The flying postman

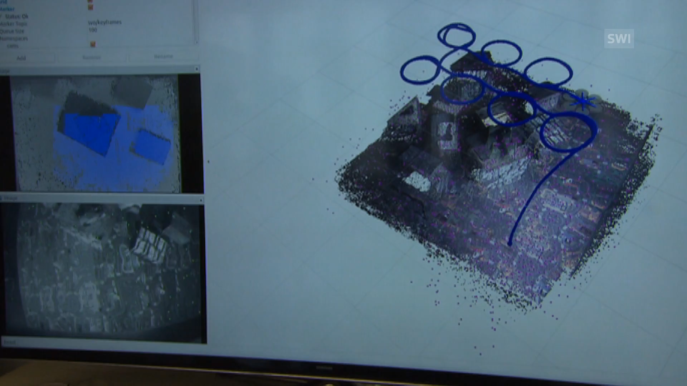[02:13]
It builds a 3D model of the environment and it uses this model of the environment to navigate.